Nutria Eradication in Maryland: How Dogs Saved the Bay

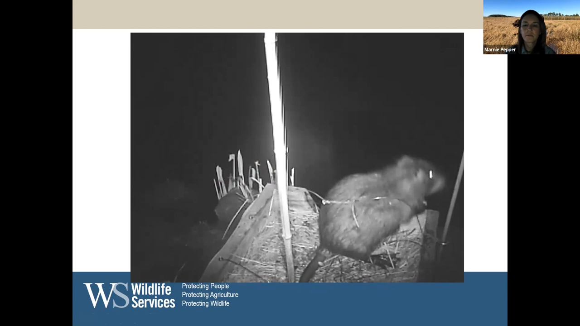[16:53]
So you can see he's oblivious that he has two hair snares now that are ready to take a little sample when he leaves
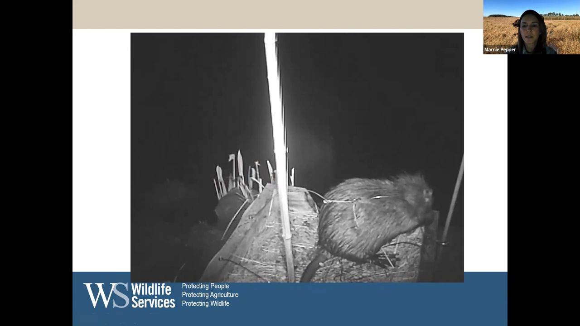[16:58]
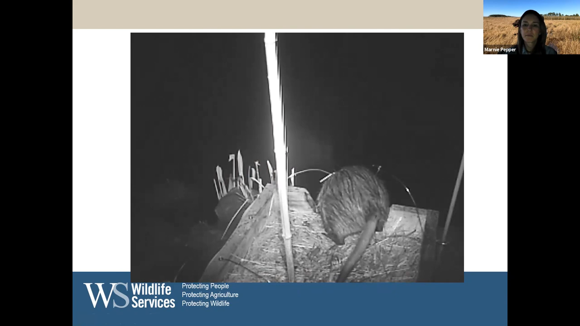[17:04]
and he goes about his little nutria way and we have two two of those snares now have nutria hair on them.
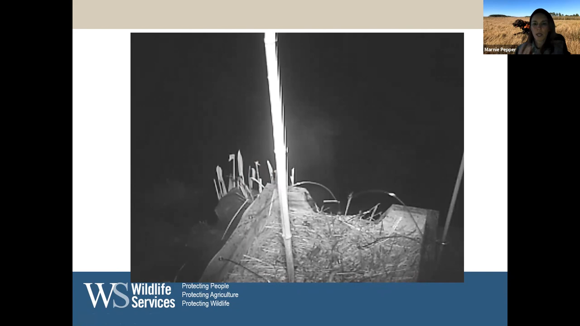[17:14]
So when we go and collect those samples, we can identify, yep, there's nutria. We need to go back to this area and do some additional surveys.